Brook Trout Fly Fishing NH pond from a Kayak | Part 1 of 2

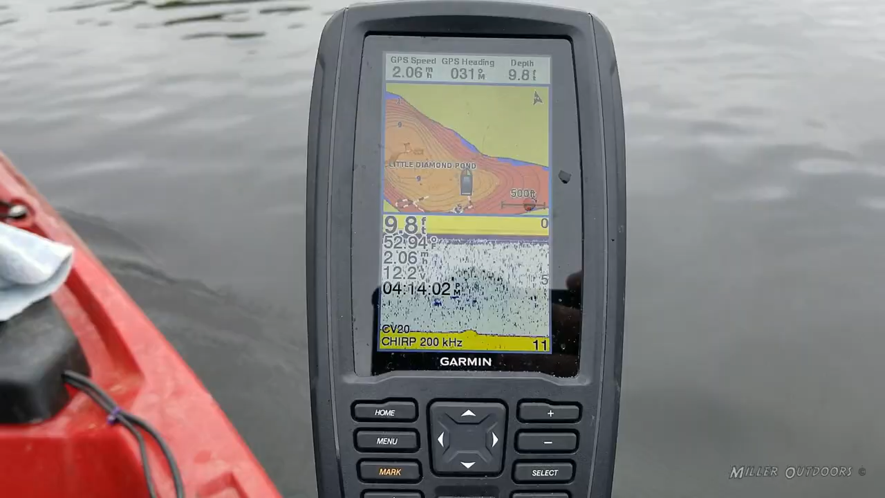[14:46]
On screen: depth 9.8 ft
dime is not very big it looks like it's about ten feet out in
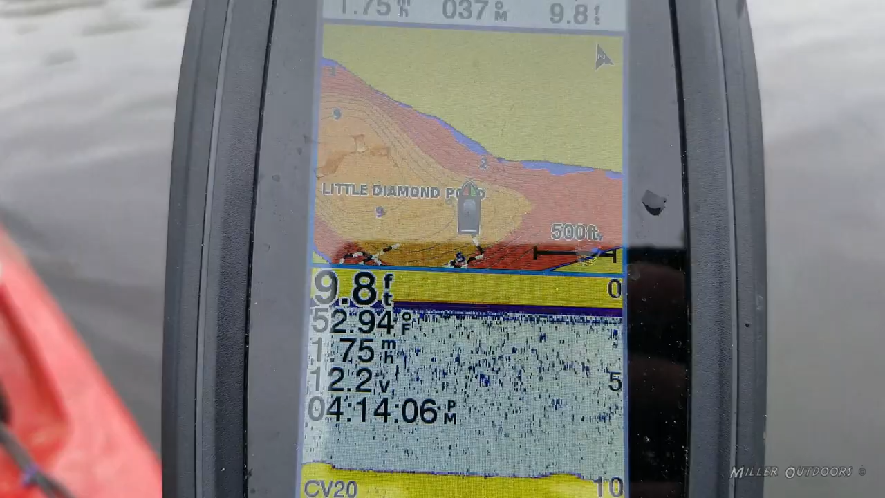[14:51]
On screen: depth 9.8 ft, water 52.94°F
the middle and that's I guess right where we are 9.9 feet 53 degree water
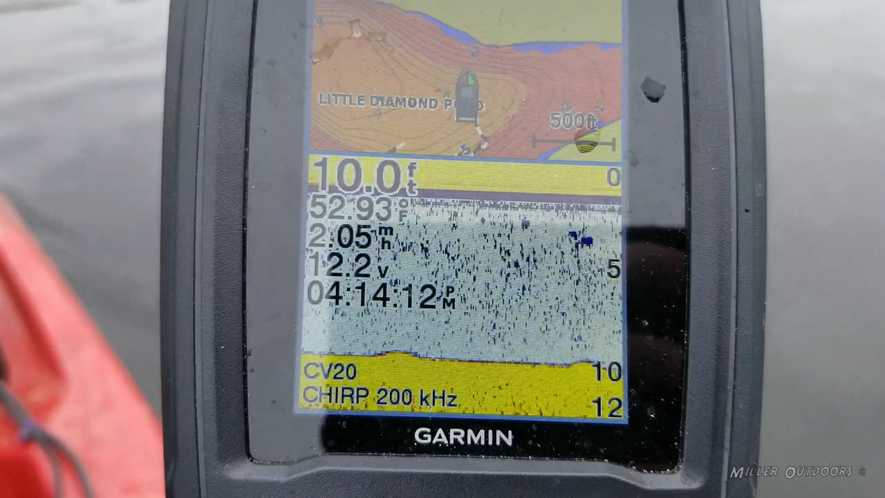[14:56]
On screen: depth 10.0 ft, water 52.93°F
12.2 volts I gotta put a charge in my battery
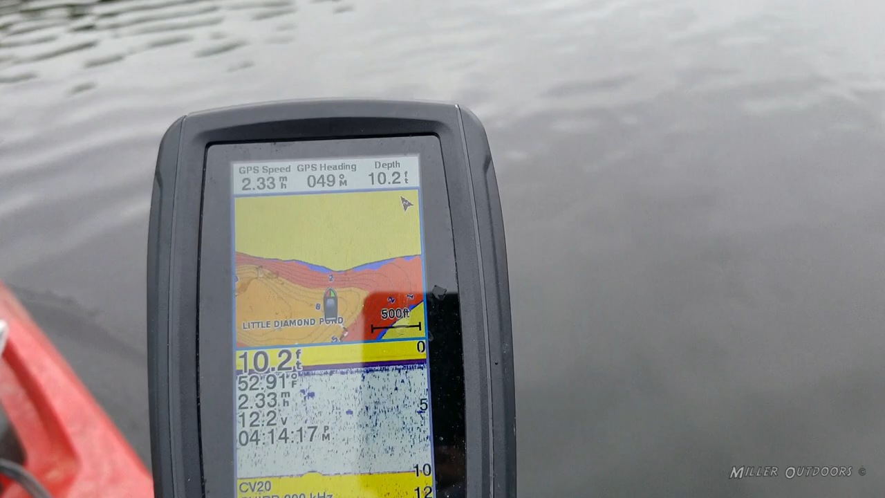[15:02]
On screen: depth 10.2 ft
it's a little 15 amp hour 12
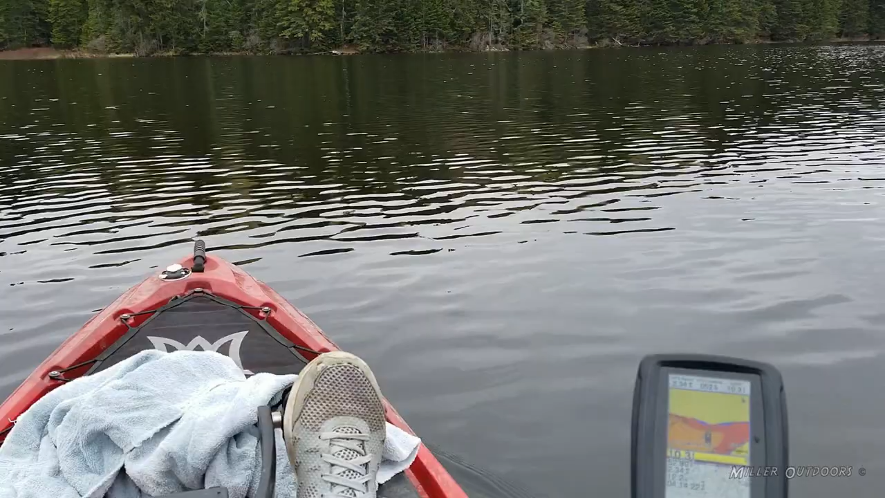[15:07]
volt battery and I've used it four days now and I'm just getting down to
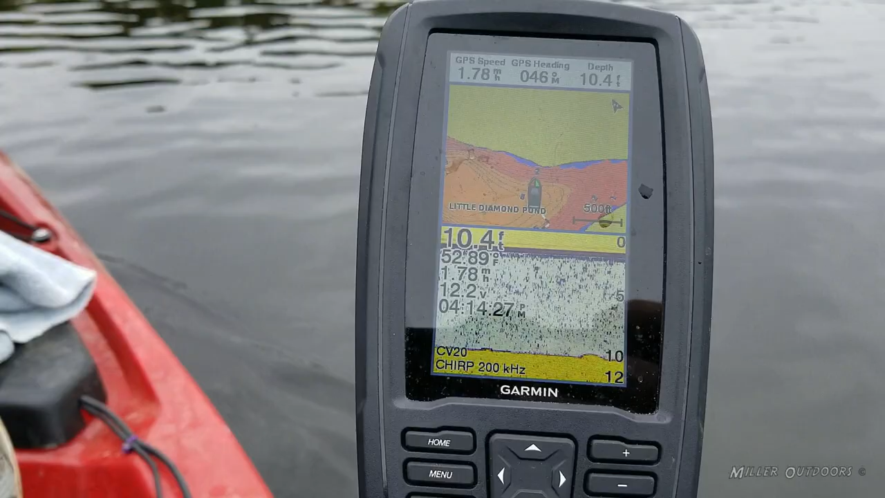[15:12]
On screen: depth 10.4 ft, speed 1.78 mph
12.2 volts I've got that conehead bugger out over here just drag it along at two miles an hour between one and two miles an hour